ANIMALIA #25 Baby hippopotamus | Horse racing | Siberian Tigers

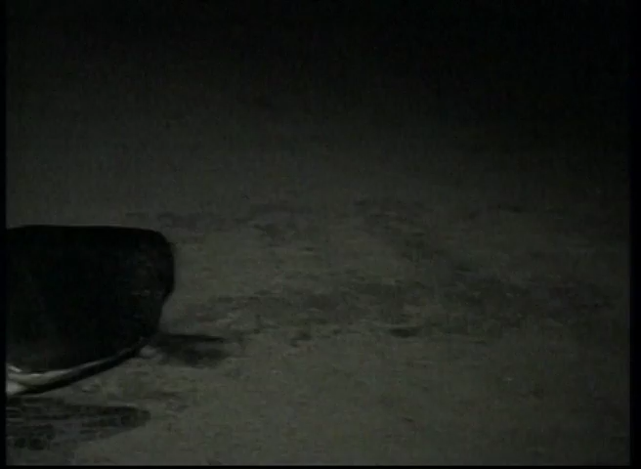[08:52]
840,000 marine turtles have emerged from the Pacific Ocean surf to lay eggs under the sand, following a centuries-old instinct in Mexico's southern Oaxaca state.